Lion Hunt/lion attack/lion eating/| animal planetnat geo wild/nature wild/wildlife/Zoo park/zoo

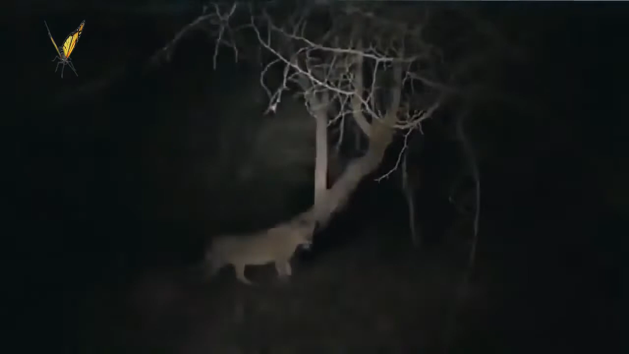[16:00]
The big lioness begins the trek back for her cubs, but the youngsters have heard her call and they meet halfway.